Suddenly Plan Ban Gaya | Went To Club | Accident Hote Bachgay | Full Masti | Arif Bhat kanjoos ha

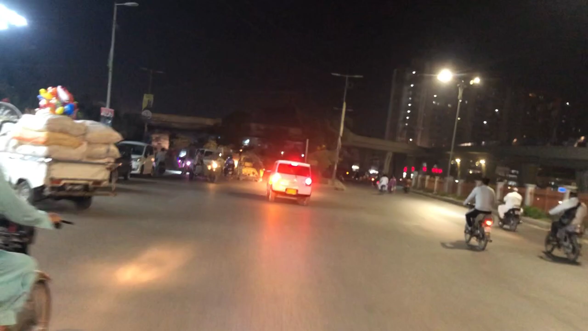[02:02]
लाइन है, ये हमारा ऑरेंज लाइन है। और अब और इस वक्त हमें बोर्ड